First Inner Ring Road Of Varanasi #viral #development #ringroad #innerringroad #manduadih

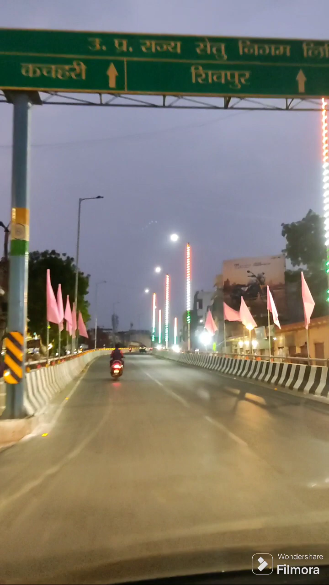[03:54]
the this flyover has cost 26 crores and it was opened for public on 31st august 2023 and once we cross this flyover
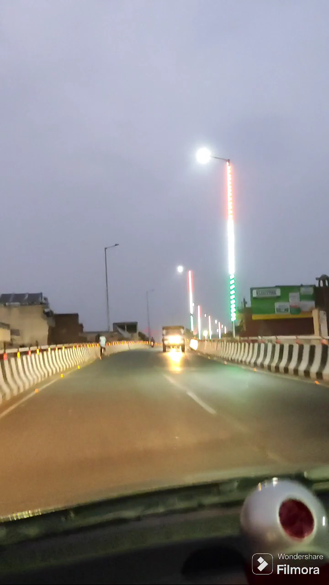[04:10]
we will reach to the first ROB which is of Y size and from there we can see on the left side you can see we are just crossing the Lahatara tri-junction from where we can move towards Mohansaray or Allahabad
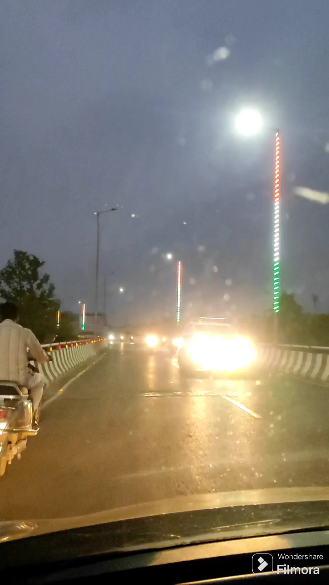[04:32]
and the ROB that is being made that has been made on one side we can come down to Bawliya on the other we can move towards Lahatara
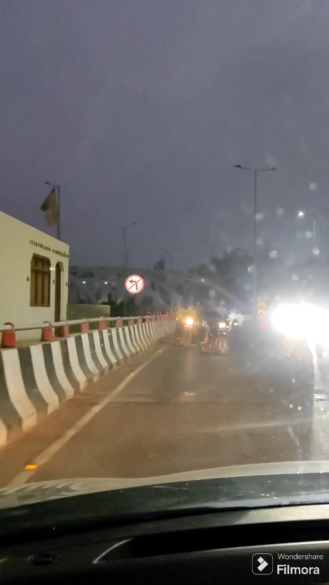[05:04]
and this project has seen a lot of challenges formidable challenges from public from other government agencies so now you can see the ROB starts from here and it's a y-shaped ROB
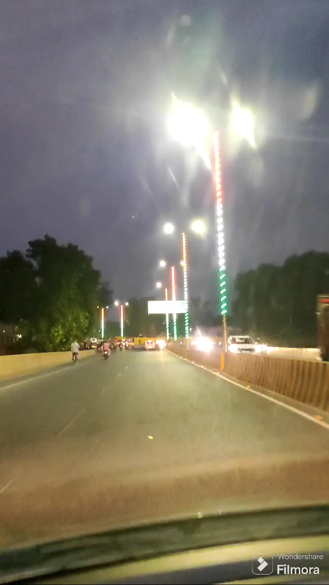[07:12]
62.61 crores and its length is 627.280 meters
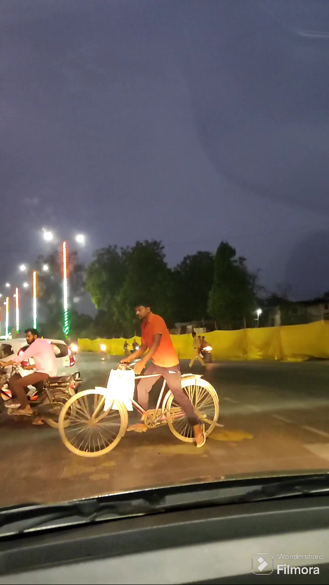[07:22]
so from here you will see there is another bridge that starts
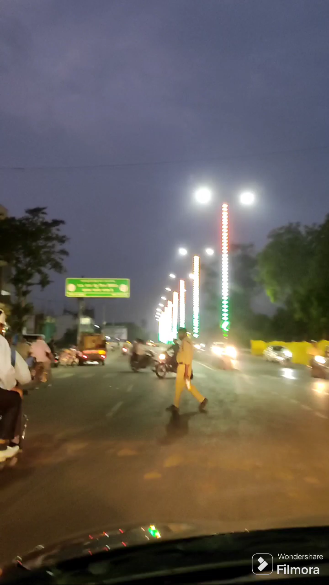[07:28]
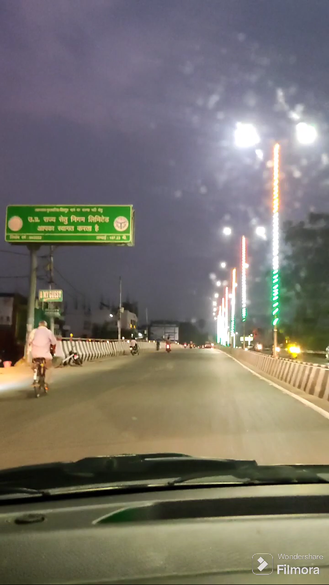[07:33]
on the left flank of the bridge there is Varuna river and this Varuna bridge has also cost almost it is 107 meter long and it has cost 34 crores on the left side of this bridge is Varuna river which is one of the tributaries of Ganges and its inauguration took place on April 2022